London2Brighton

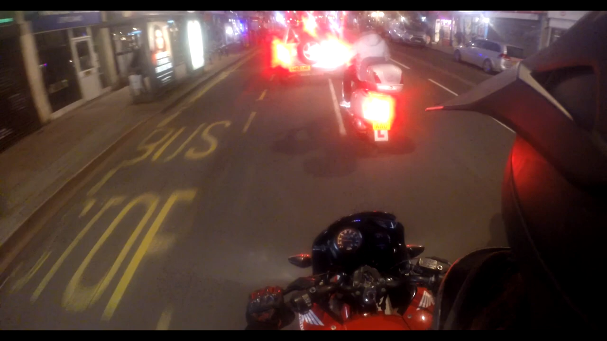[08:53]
Oh, what's this prick doing? Fucking prick! What are you doing? What the fuck? Who drives like that, bruv? Like some utter fucking retard?
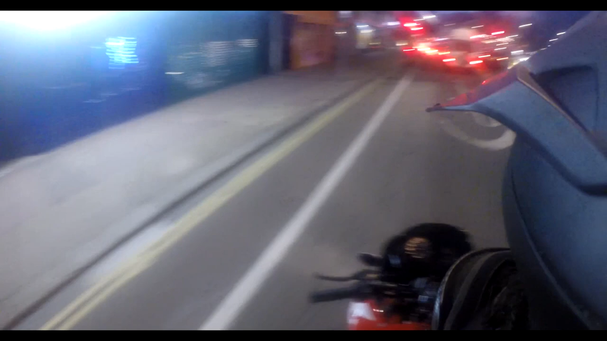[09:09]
Who drives like that, bruv? Fucking cunt! What? Who drives like that? What?
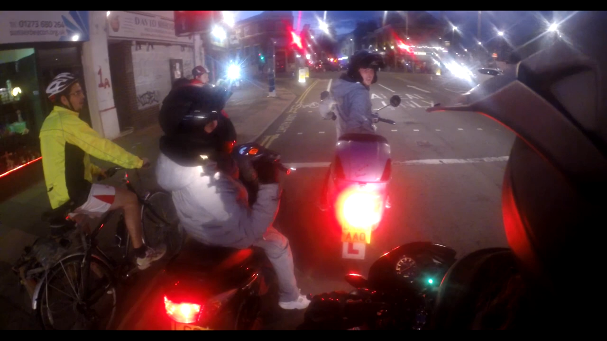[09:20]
I don't know! Fucking women drivers!